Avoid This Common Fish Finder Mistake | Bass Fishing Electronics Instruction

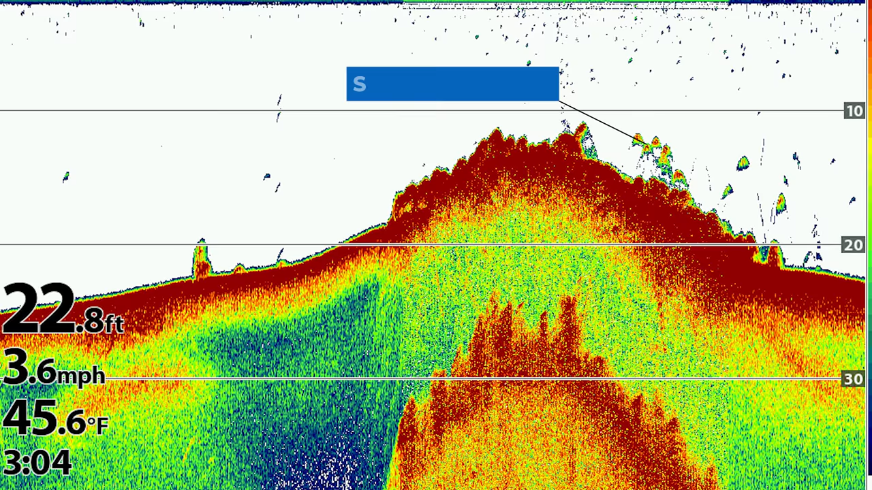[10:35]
On screen: depth 22.8 ft, water 45.6°F, speed 3.6 mph
After about an hour and a half of graphing, I started noticing some schools of fish anywhere from 10 to 15 feet of water positioned on offshore rock.
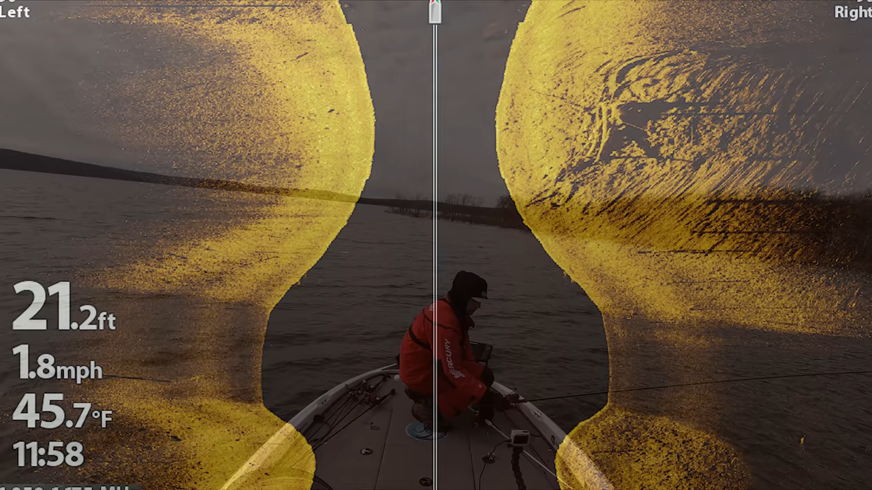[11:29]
On screen: depth 21.2 ft, water 45.7°F, speed 1.8 mph
Instead, I started graphing for isolated targets in a little bit deeper water, anywhere from 15 to 25 feet of water.
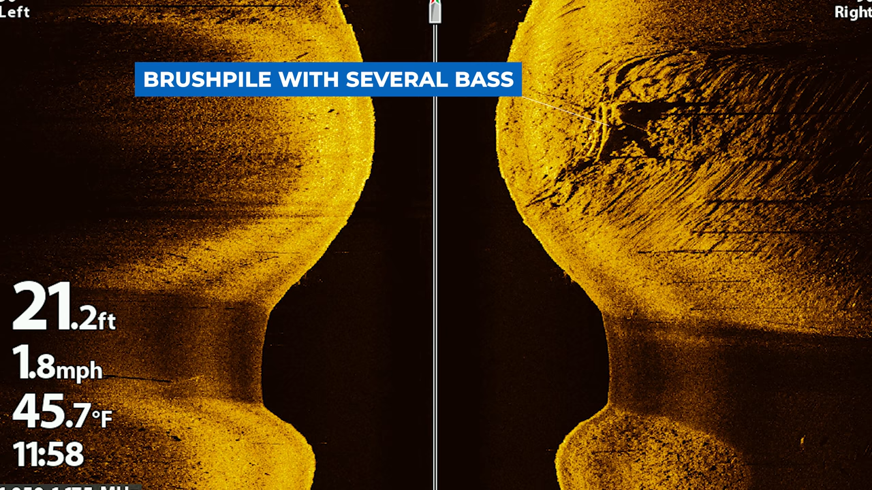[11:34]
On screen: depth 21.2 ft, water 45.7°F, speed 1.8 mph
What I found is that the bass that were positioned a little bit deeper were in stationary schools and every time I'd graph over an area 2 or 3 times, those fish would still be there.
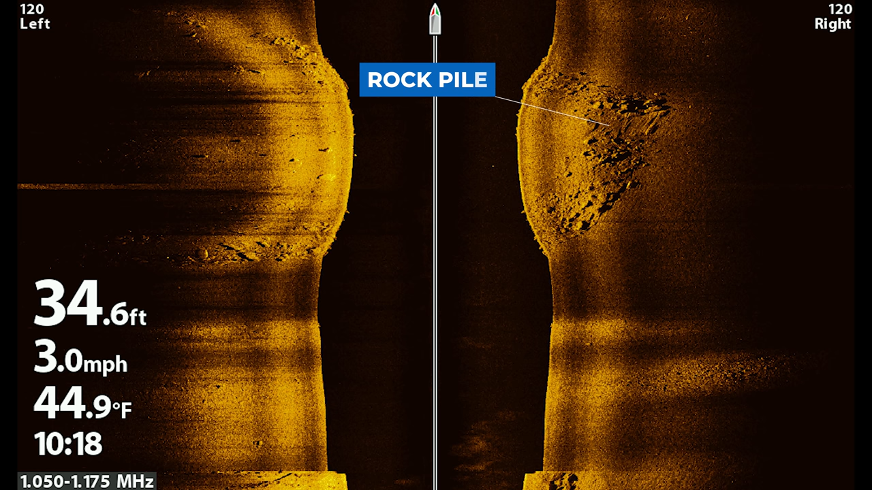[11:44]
On screen: depth 34.6 ft, water 44.9°F, speed 3.0 mph
Here's actually a recording from my LiveScope of the first brush pile I found.
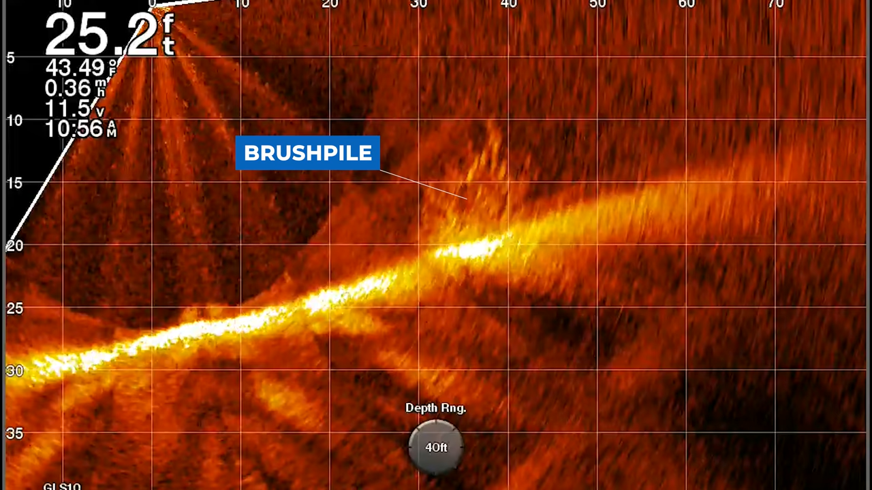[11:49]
On screen: depth 25.2 ft, water 43.49°F
You can see that a school of bass is set up right
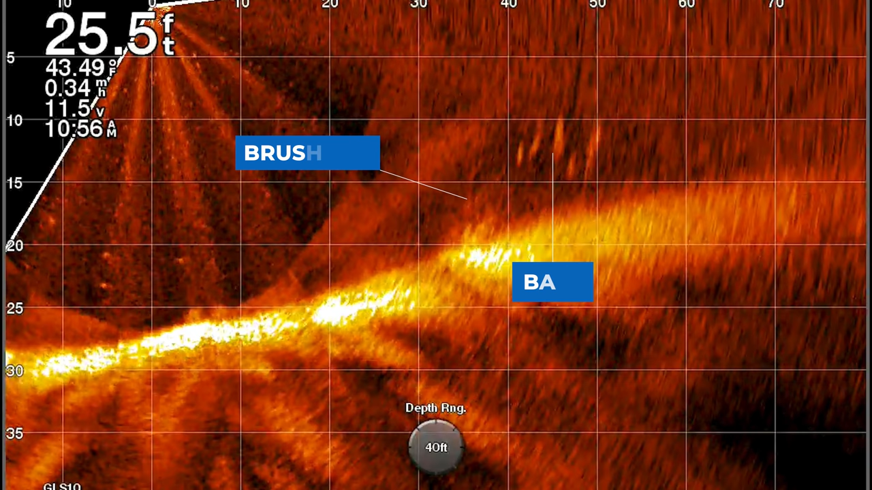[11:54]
On screen: depth 25.5 ft
next to this brush pile and I've sped up the footage to show you that they don't move over about a 5 minute period of time.
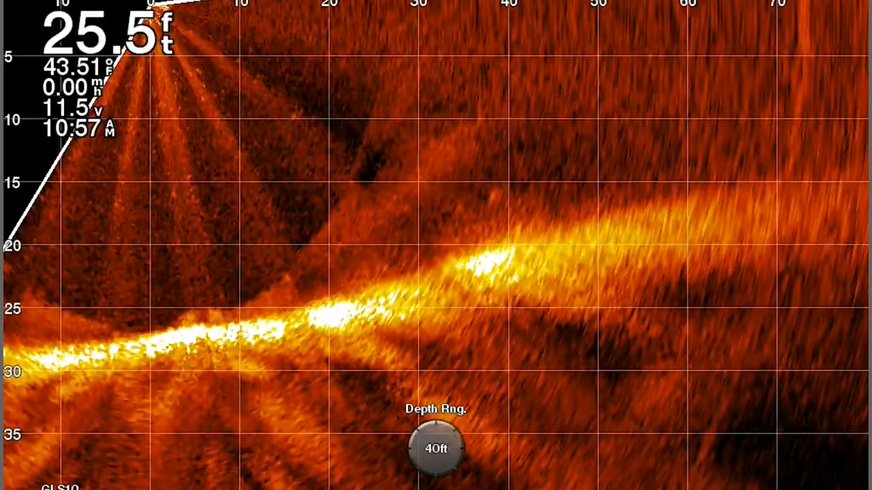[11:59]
On screen: depth 25.5 ft
Because these fish are in a stationary school,
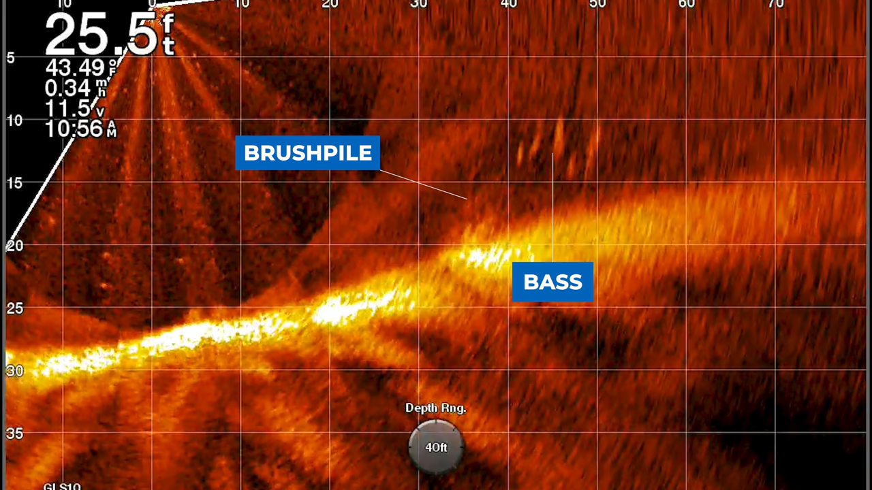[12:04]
On screen: depth 25.5 ft
they're in an ambush mode and they're basically waiting for bait fish to come by that brush pile. Therefore, I threw my go-to bait, the Fish the Moment Offshore Jig in that brush pile,